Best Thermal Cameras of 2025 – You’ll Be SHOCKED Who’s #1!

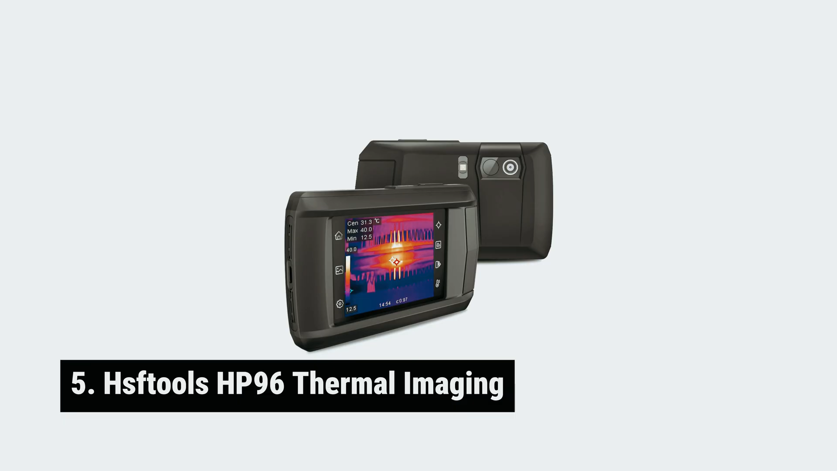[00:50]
HSF Tools HP 96 Thermal imaging our pick for best budget thermal camera. Looking for the best budget thermal camera?
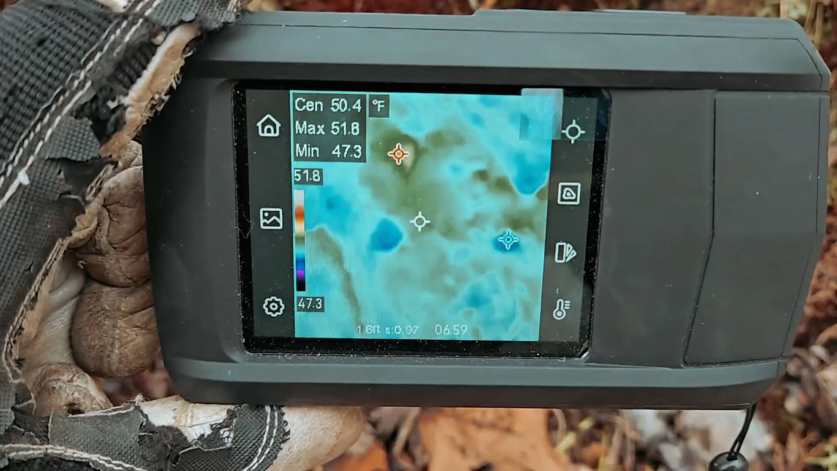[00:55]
On screen: spot 50.4°F, max 51.8°F, min 47.3°F
Look no further than the HSF Tools HP 96 thermal imager.
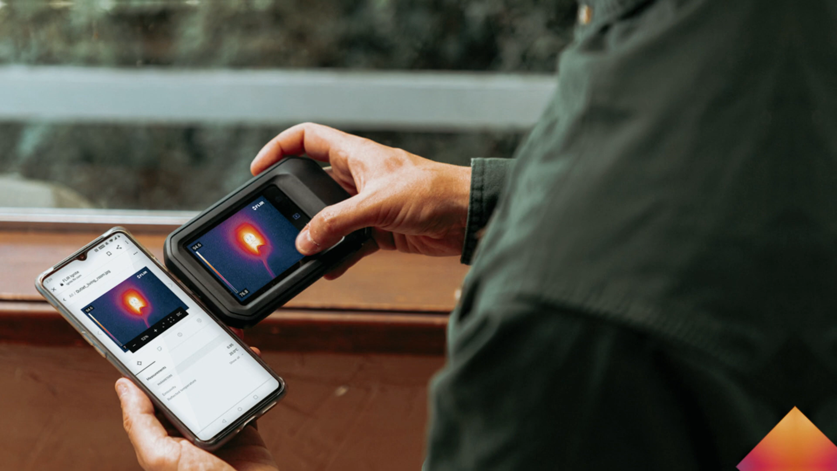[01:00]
This device packs impressive features that can elevate your inspection game without breaking the bank.
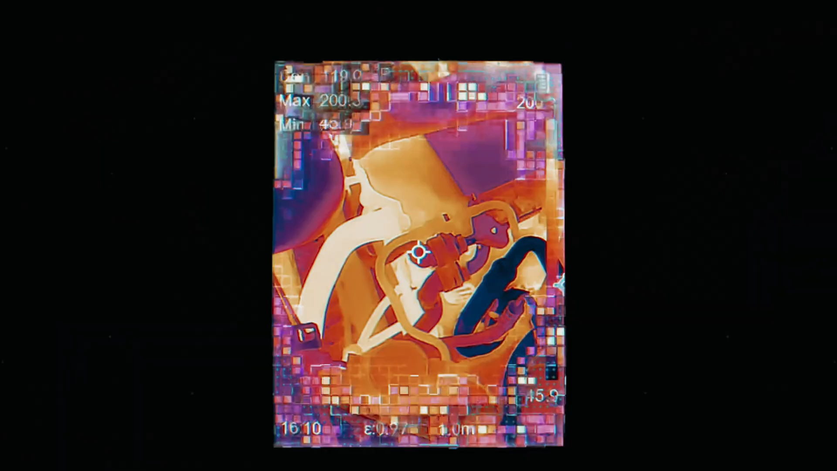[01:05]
Its upgraded live super-resolution algorithm turns regular thermal images into stunning visuals.
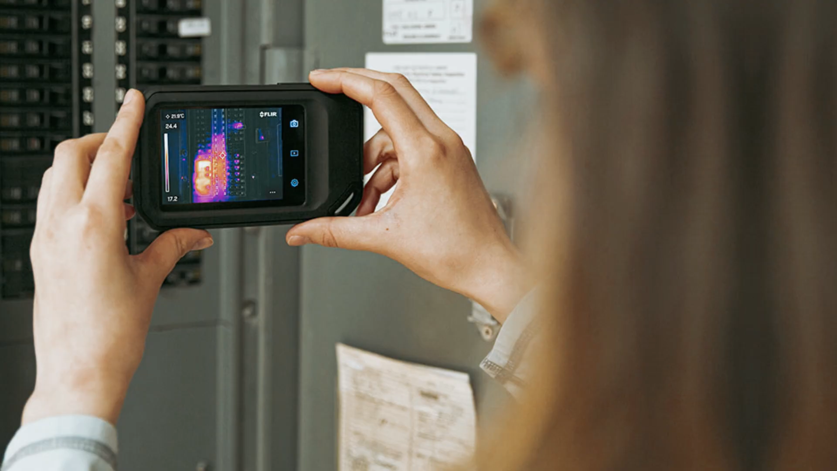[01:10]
Clarity jumps from a standard 96x96 to 240x240 in real-time,
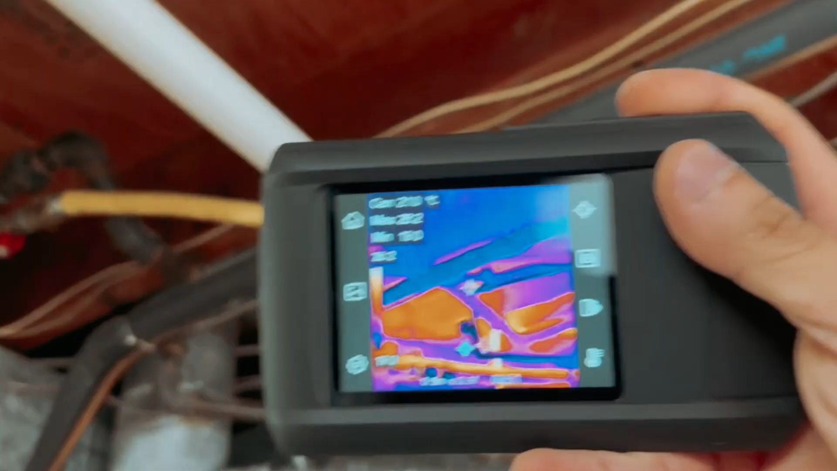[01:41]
Built-in storage lets you save around 30,000 thermal images plus hours of video recordings. Field of view measures 50 degrees, allowing broad coverage while tracking temperature changes.
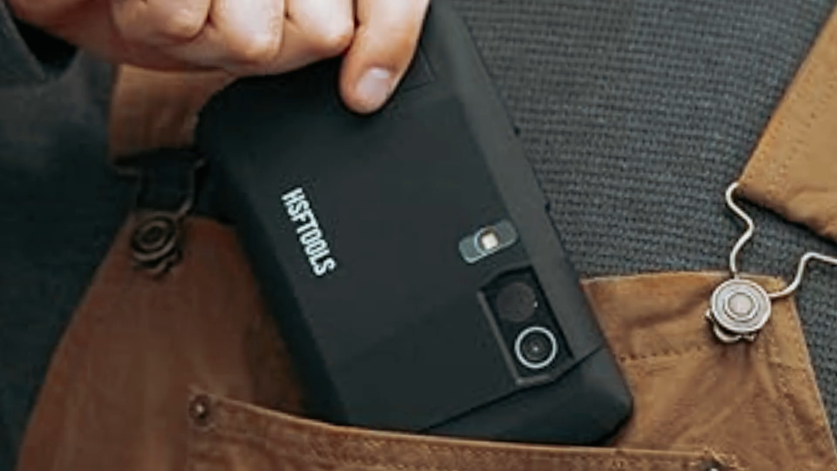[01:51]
You'll receive instant notifications for temperature alerts, ensuring awareness of any anomalies.
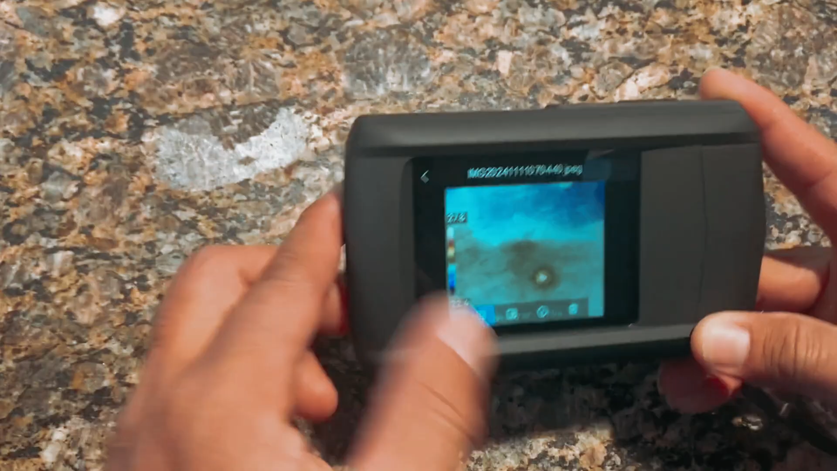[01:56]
Rechargeable lithium-ion battery ensures about four hours of continuous use, ideal for long tasks. While it feels slightly bulky for handheld use,
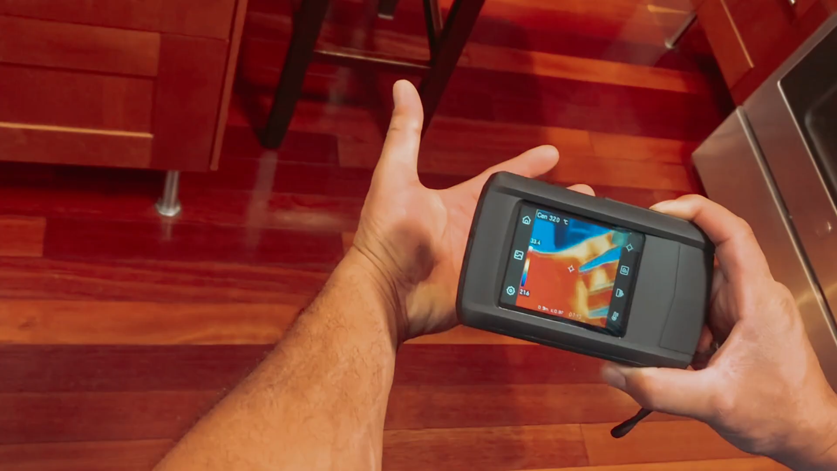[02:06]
its durability shines, surviving a 6.6-foot drop-test and IP54 rating.
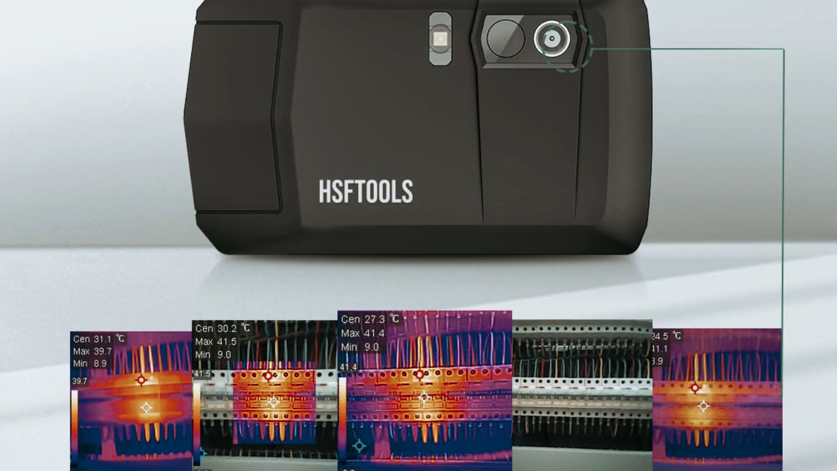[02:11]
What I love most, its performance at an unbeatable price.
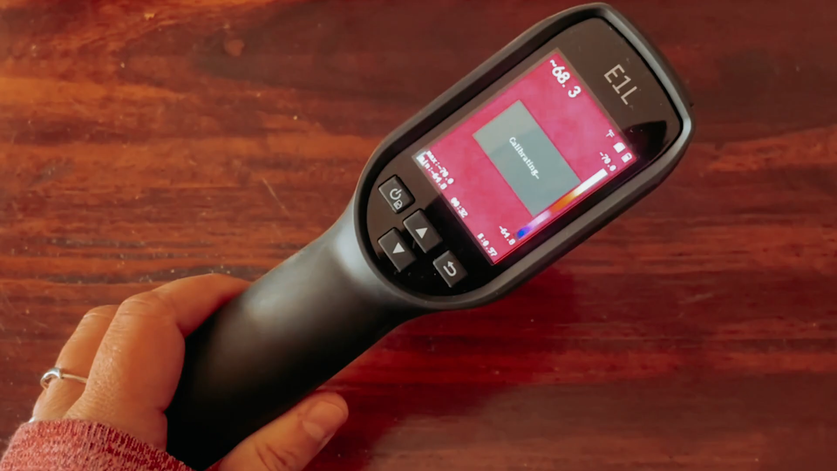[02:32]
This device stands out as the best mid-range thermal camera, balancing quality and affordability.
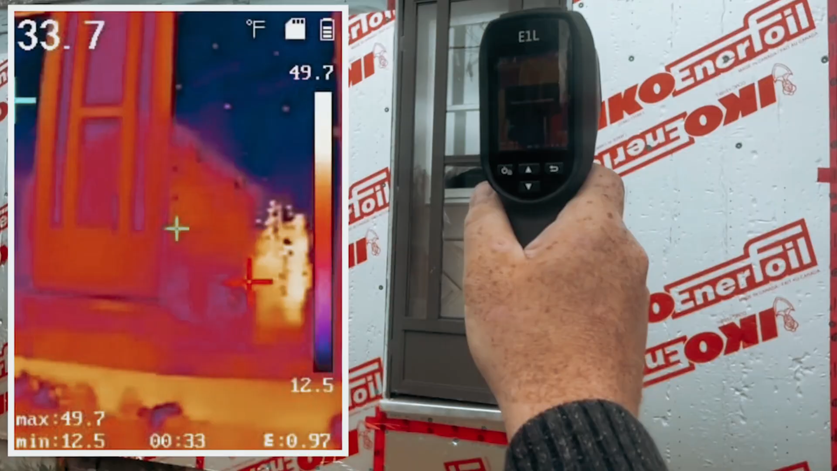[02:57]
On screen: spot 33.7°F, max 49.7°F, min 12.5°F, scale top 49.7°F, scale bottom 12.5°F
What about practical features? Multiple temperature spots make quick measurements effortless.
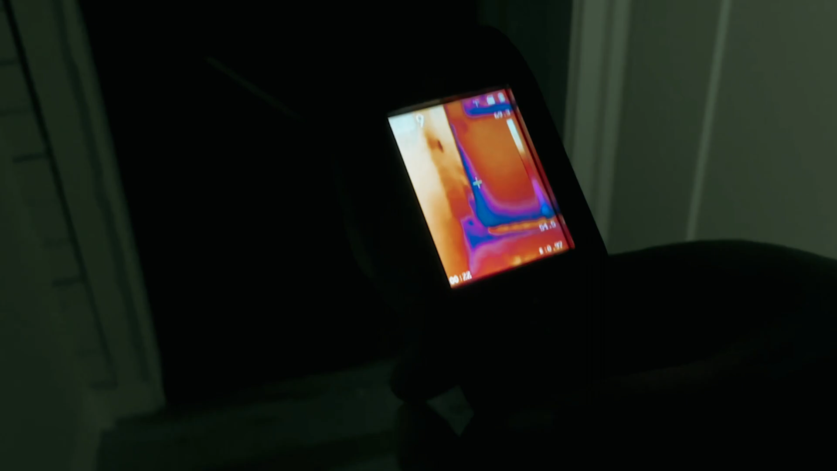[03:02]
Storage for over 100,000 radiometric images means you'll rarely run out of space.
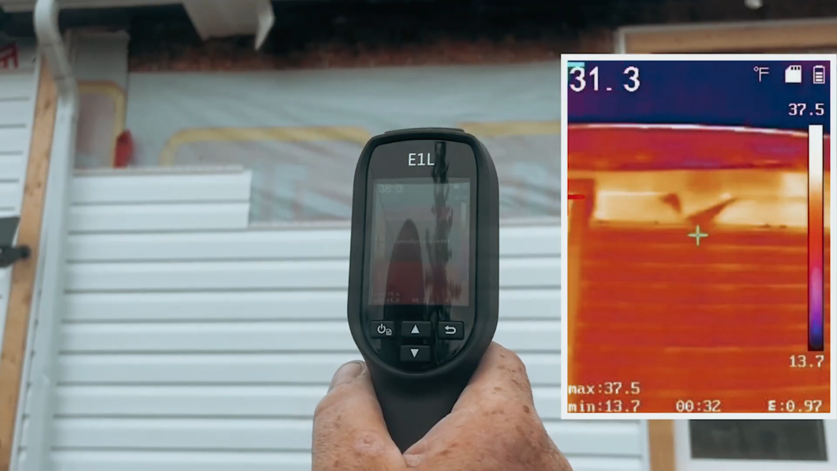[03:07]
A compact and rugged design seals the deal. The E1-L fits snugly into most tool bags.
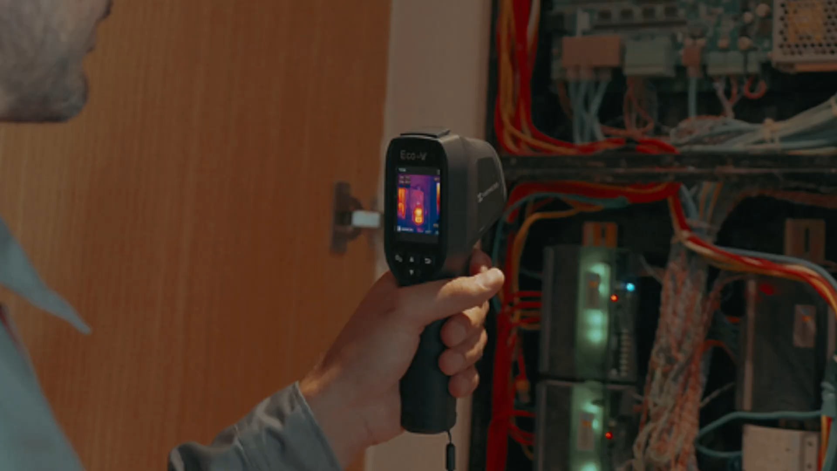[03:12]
With an 8-hour battery life, it's perfect for day-long projects.
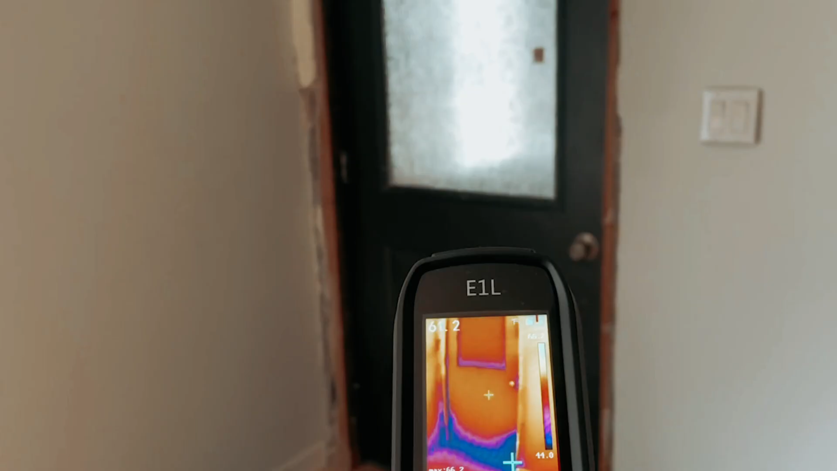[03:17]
A built-in laser pointer adds precision when identifying issues.